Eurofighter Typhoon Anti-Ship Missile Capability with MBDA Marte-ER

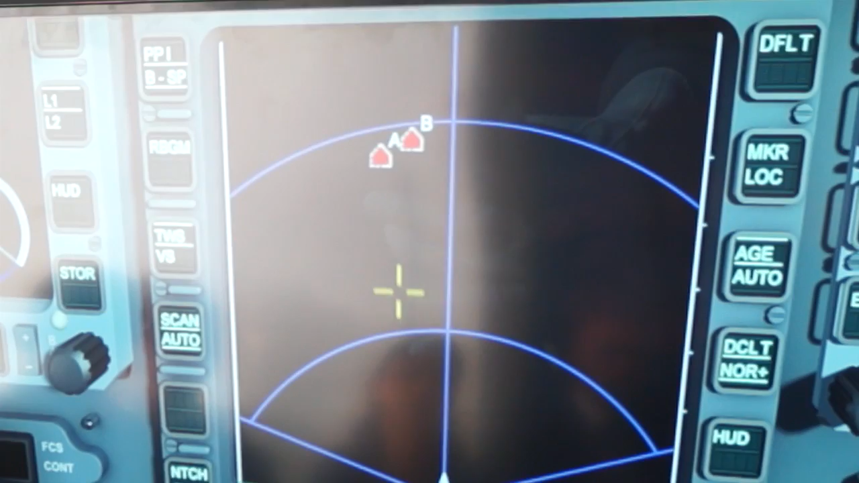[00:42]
and now the weapon system has identified them autonomously, and that's fused intelligently with the data link information.